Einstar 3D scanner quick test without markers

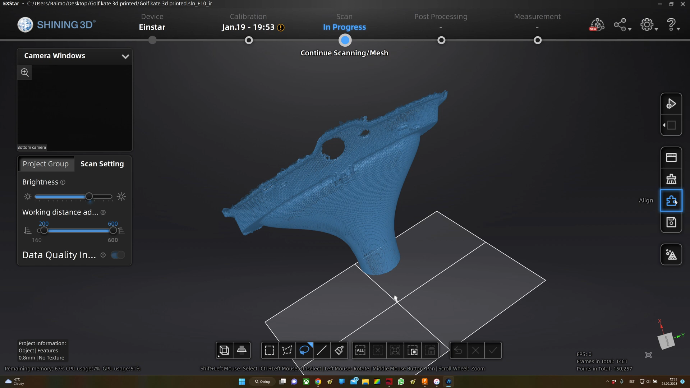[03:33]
after this you can see me aligning the first and the second scan perfect
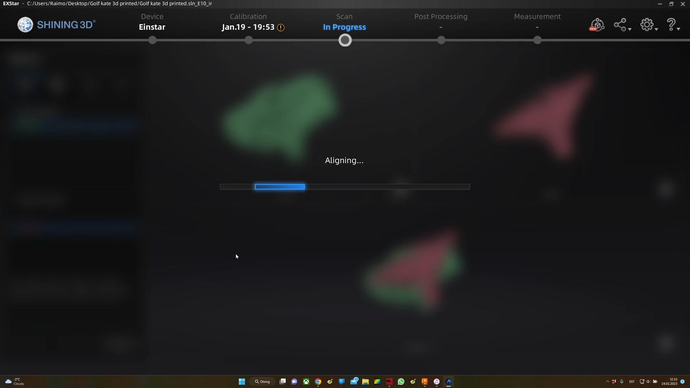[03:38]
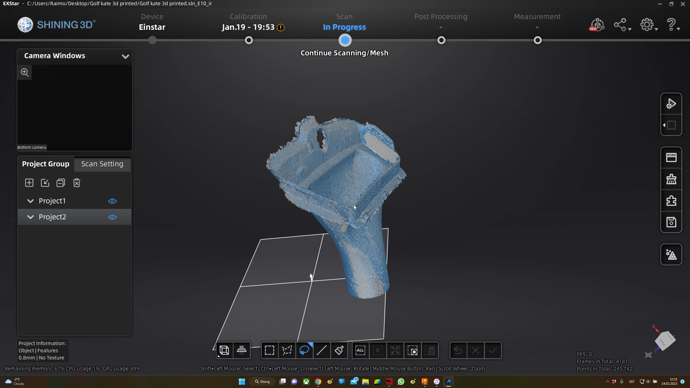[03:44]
so now i can rotate it and check if i need to make another third scan yeah you can see there's a hole
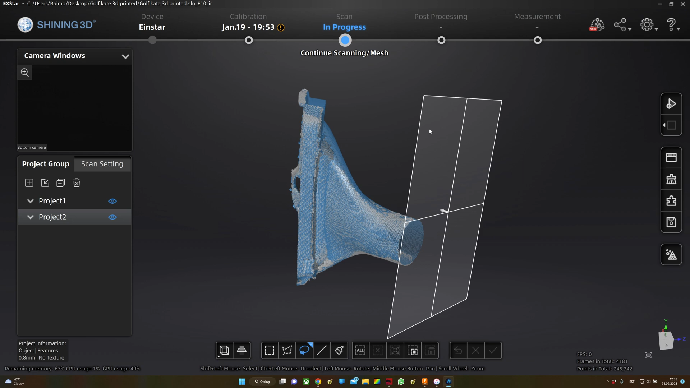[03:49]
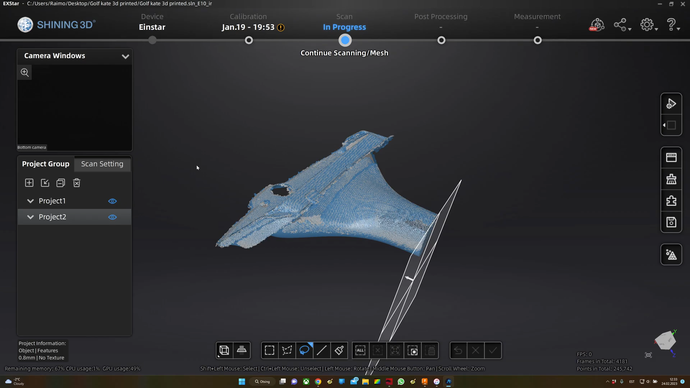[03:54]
under under the lip so i start a new project trust me i tried like
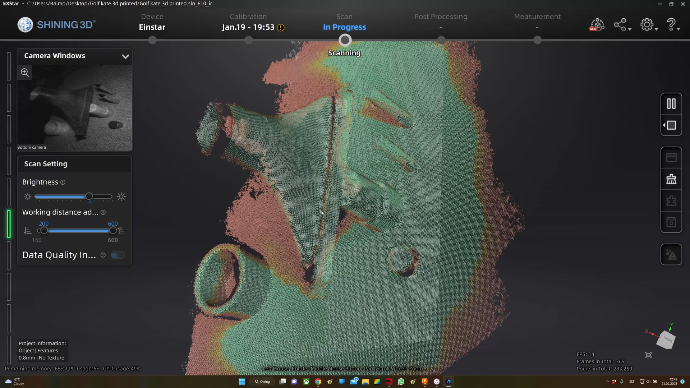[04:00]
six seven or eight times to get this surface so i'm just happy to get
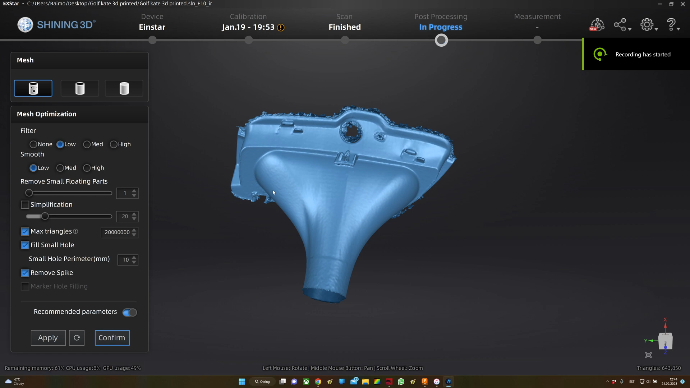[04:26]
so now you can see also the noise from from the top edges
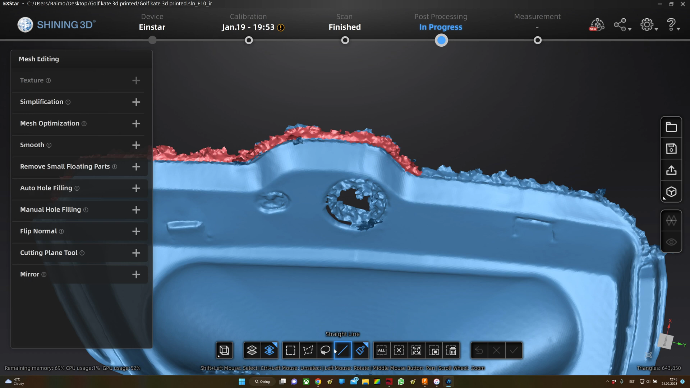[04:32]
so that's why it's it's important to clean it before meshing
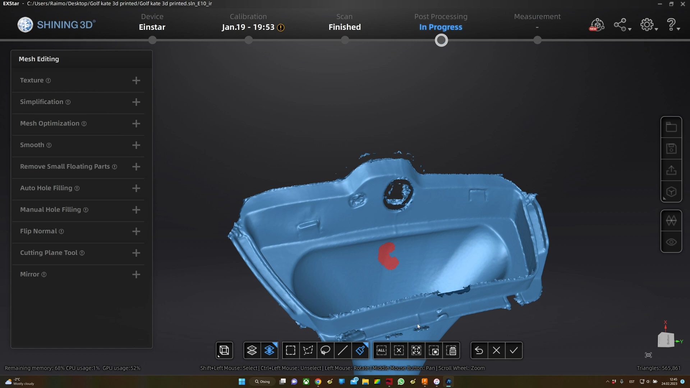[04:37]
because if you don't and you clean it after there is going to be a small gap
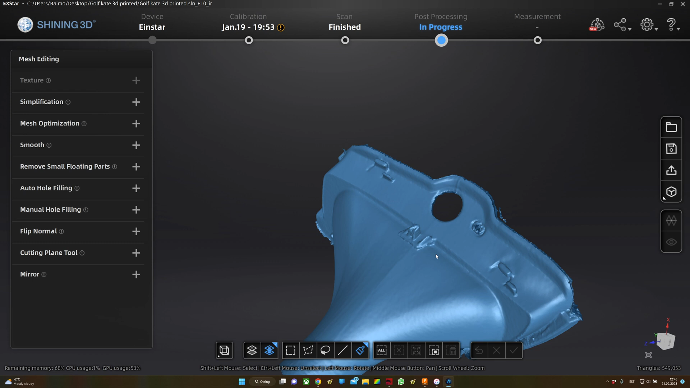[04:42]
on the edge but for this
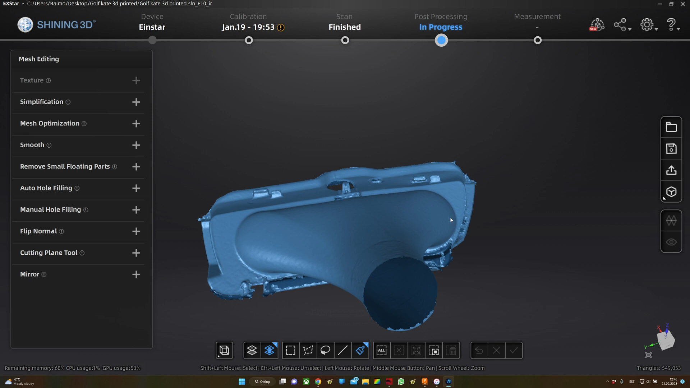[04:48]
part i don't i don't care care about this this missing part or this missing edge
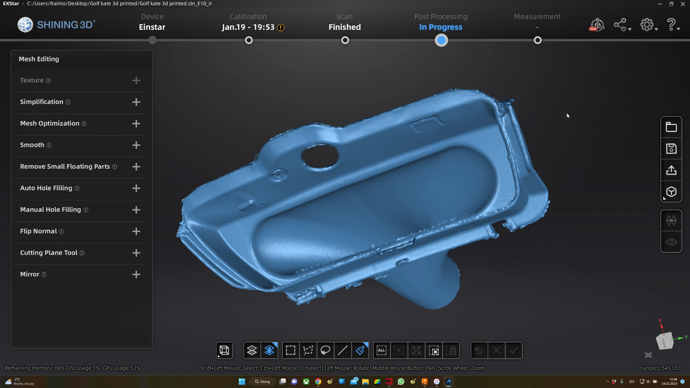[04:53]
so yeah you can you can see it you can it's it's
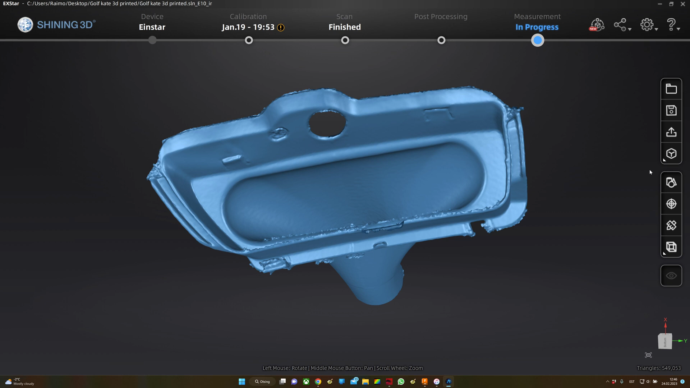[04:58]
not 100 perfect it's really difficult to reverse engineer
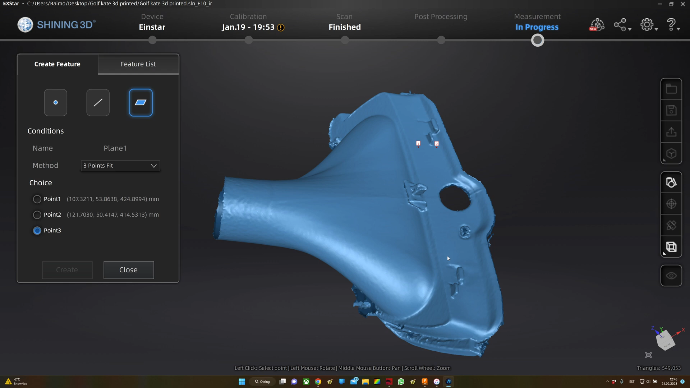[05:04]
using this scanner but it's it is doable it's it's more difficult but it's doable
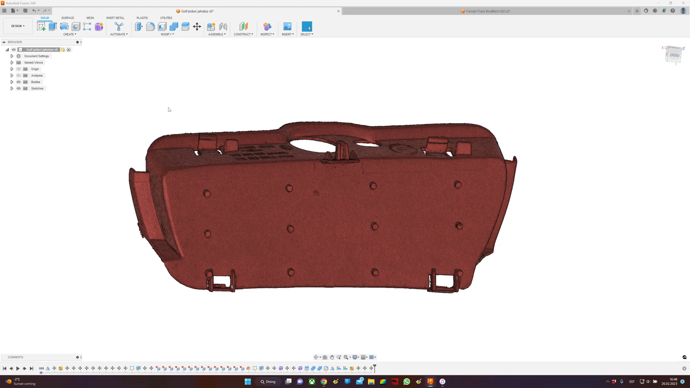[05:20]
professional scanner it's the einstar uh sorry i'm sorry
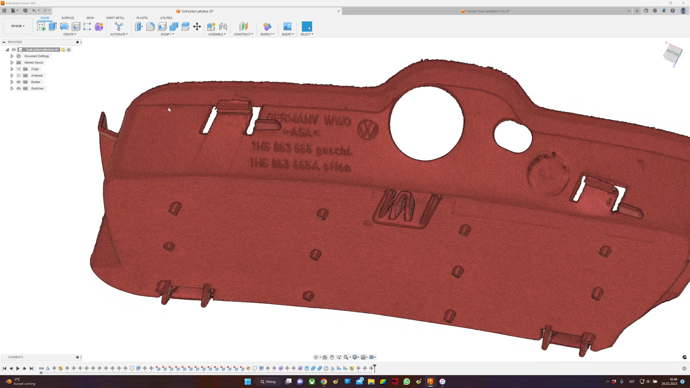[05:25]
i was using a laser scan uh function or feature on it
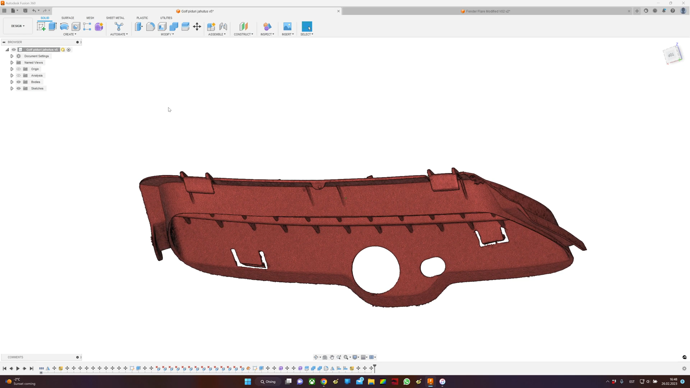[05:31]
here are the um the surfaces are perfect so you can you can use it to create another part or reverse engineer it and also when
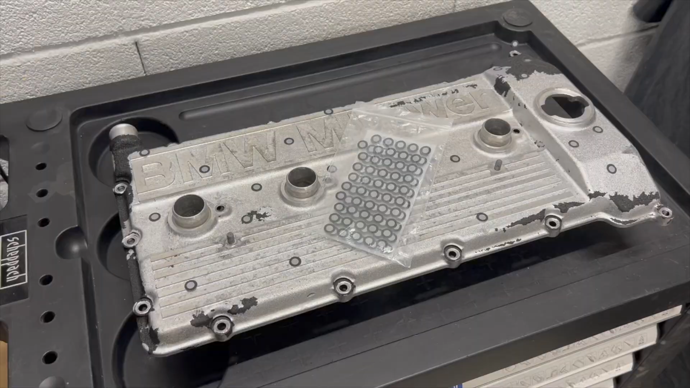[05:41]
using einstar scanner i would use uh
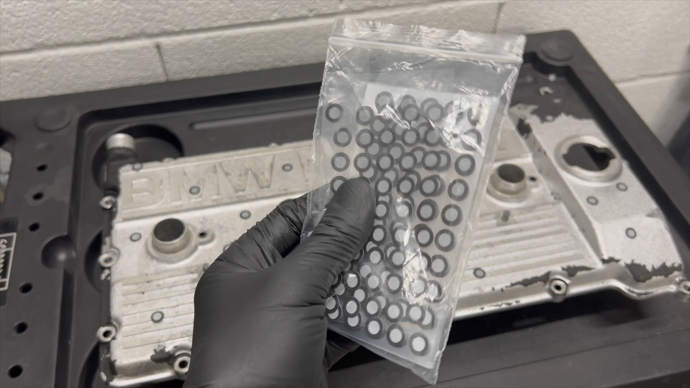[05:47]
markers yeah i think it's a it's a must when when scanning in
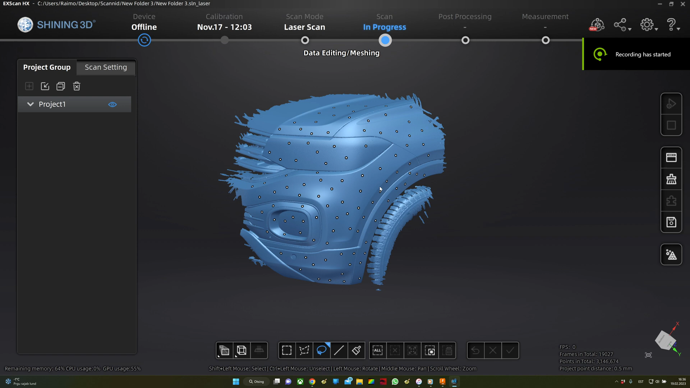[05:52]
parts just so you know you would not have to like mess with uh miss with all these um other features and
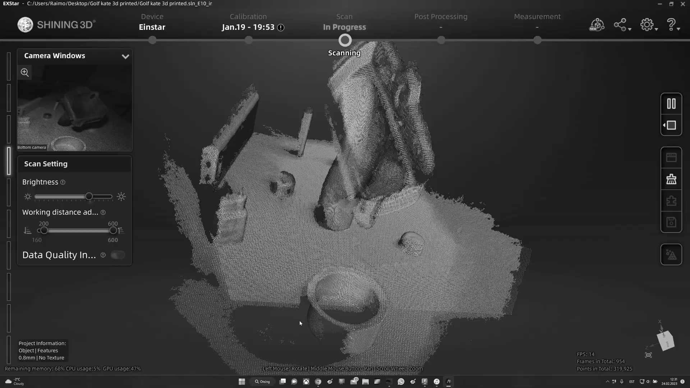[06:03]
i don't know bottle caps or or you know other things that you saw on the on the scan video